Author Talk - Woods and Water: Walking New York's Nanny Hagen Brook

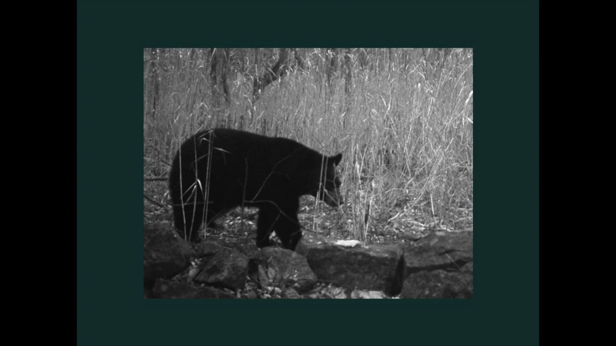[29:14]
and he set up a camera trap, and this is on Willow Street in Pleasantville, which is right basically in the middle of Pleasantville. I mean, so don't think they're not out there.
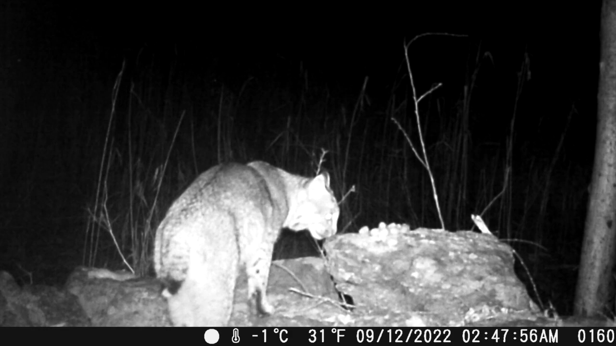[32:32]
So bobcats are about this big, just so you know.